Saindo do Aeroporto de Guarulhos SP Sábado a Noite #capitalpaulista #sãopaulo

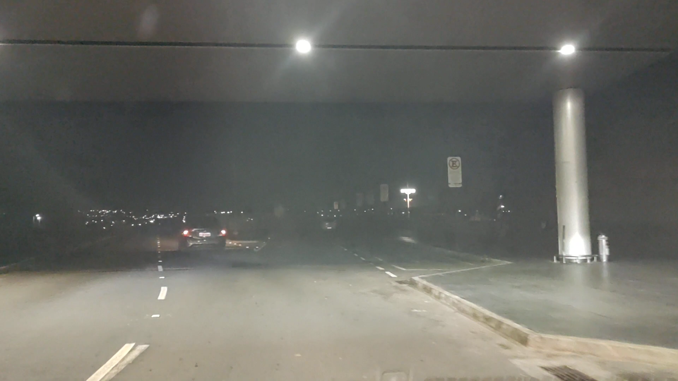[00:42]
aqui no aeroporto internacional de guarulhos aqui no famoso aeroporto de cumbica e você vem comigo né vamos voltar para mojiguassu agora e trazer aqui um passageiro já deixei ele e agora vamos retornar para nossa
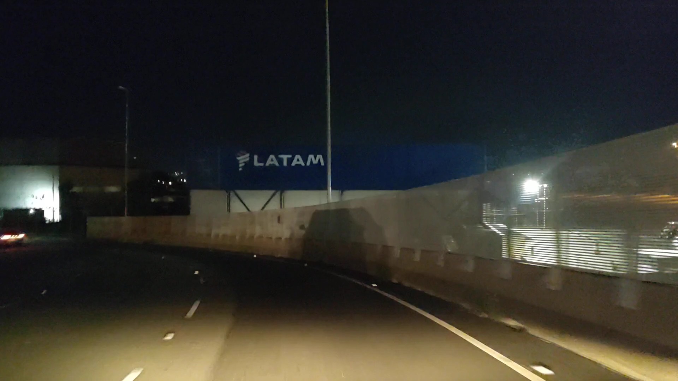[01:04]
querida cidade de mojiguassu e você vem comigo hoje sabadão dia 3 de fevereiro de 2024 agora são 20 horas com mais 14 minutinhos temperatura
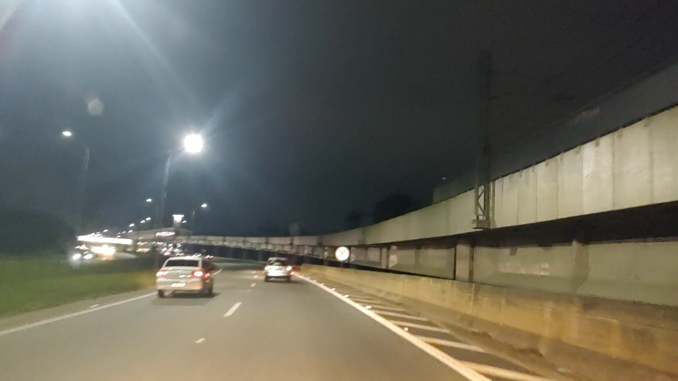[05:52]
vamos ver se a chuva ganha força para cair aqui pessoal é outra estação ó tem mais uma estação aqui da CPTM aqui é sempre movimentado essa aqui pessoal é a rodovia Helio Schmidt é a rodovia que sai daqui da Dutra e vai ali para o aeroporto
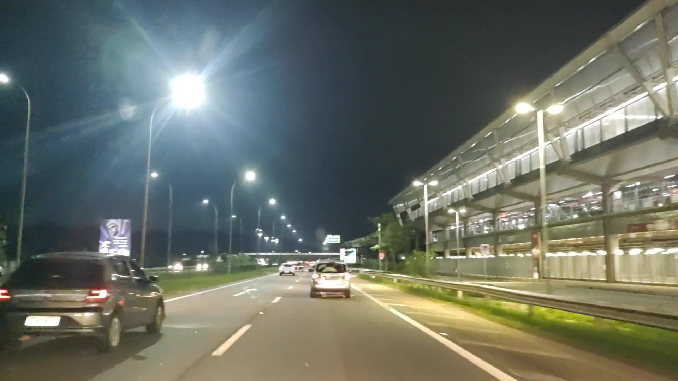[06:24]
essa rodovia Helio Schmidt tem que tomar bastante cuidado porque tem bastante radar aqui a velocidade máxima aqui é só 70 km por hora dá vontade de acelerar né para mais rápido mas é melhor não fazer isso não se conter porque tem bastante bastante radar aqui radar ou pardal cada região do Brasil fala de um jeito né
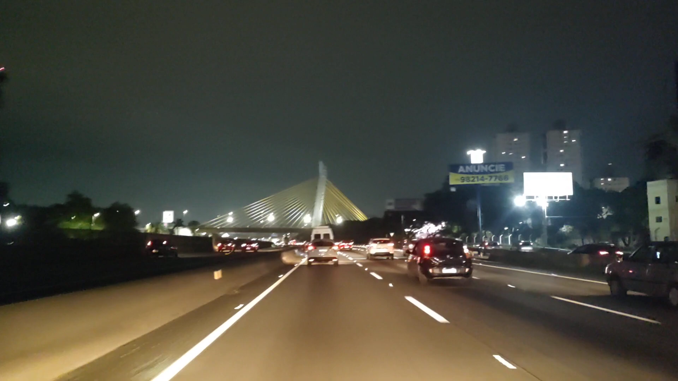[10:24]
mas não tem como mudar né tem essa mureta no meio aqui aqui tem essa ponte estalhada da cidade de Guarulhos hoje eu estou com um carro da Honda uma CR-V carrão pessoal motorzão o carro é do cliente não é meu não
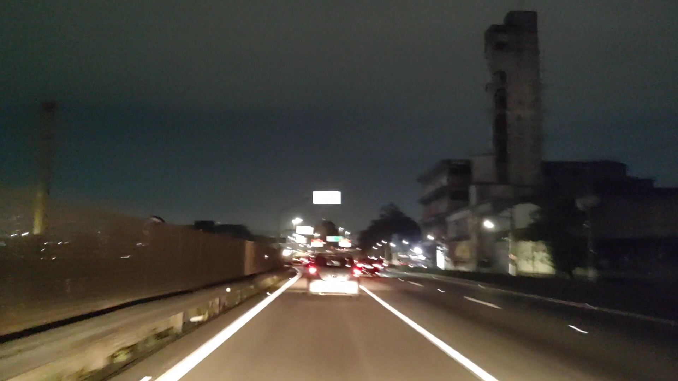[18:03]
não sei se a câmera captou aí perigo rapaz aqui na beiradinha perigo a gente acabar acontecendo um acidente ali aí galera aqui tem essa ponte de acesso já vamos avistar a marginal Tietê aqui embaixo
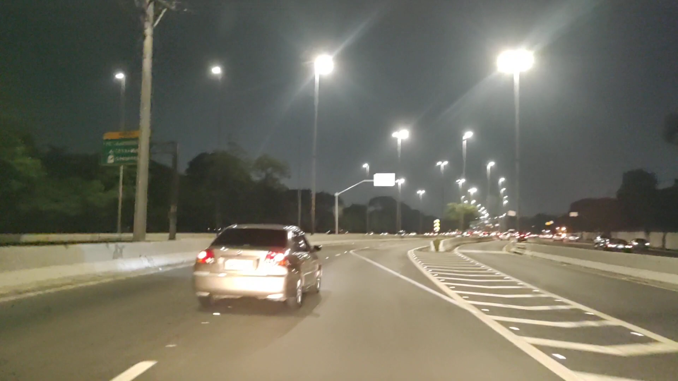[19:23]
razão de financeiro ou saúde enfim e eu gosto de mostrar pra vocês e hoje ó tá aí Bela Marginal Tietê pleno sábado ó às 20 horas e 32 minutinhos nós vamos pegar aqui a pista expressa é movimentado mas
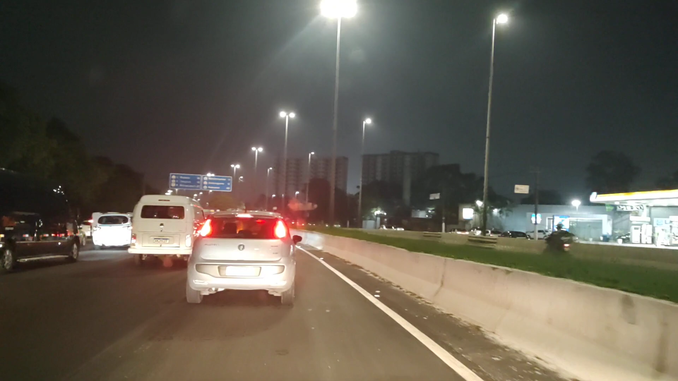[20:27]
é não seria São Paulo né se não tivesse assim ficar
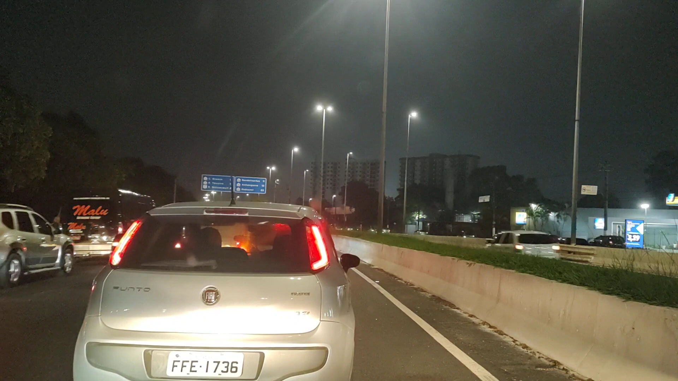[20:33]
com trânsito parado mas acredito que é por pouca coisa daqui a pouco vai liberar e andar ó daqui aonde eu estou nesse exato momento eu tô bem próximo aqui pessoal do terminal rodoviário do Tietê daqui até lá na saída pra rodovia dos Bandeirantes são 11km será que aconteceu alguma coisa? será que tem acidente? quem será que pegou aí pra parar o trânsito assim?
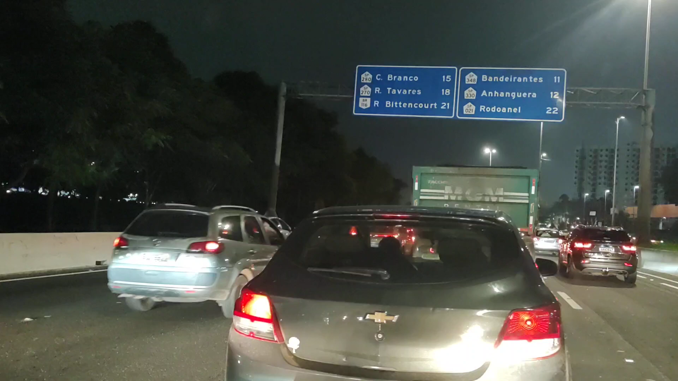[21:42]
deve ter caminhão quebrado ou deve ter acidente alguma coisa tem aí obras pode ser obras também aí dá pra ver na placa ali né pessoal até a Bandeirantes são 11km São Paulo centro de São Paulo né não tem nada aqui fora do do que não acontece aqui diariamente tem gente que acha que
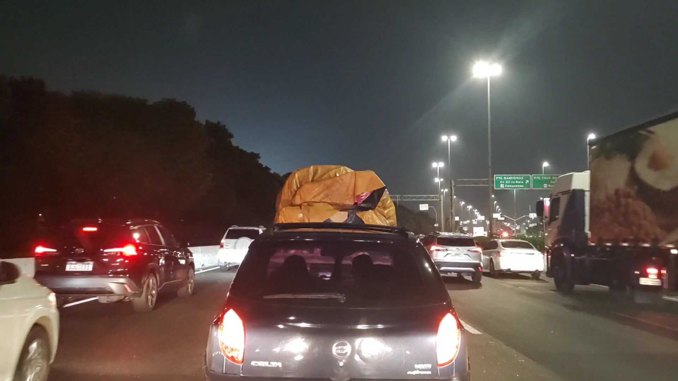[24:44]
trabalhar perto de uma estação do metrô e morar perto de uma estação aí consegue chegar mais rápido gente olha tem viatura de de polícia ali na frente resgate vindo mais ambulância aqui atrás é alguma coisa aconteceu um acidente é alguma coisa aí vai em uma ambulância aí ó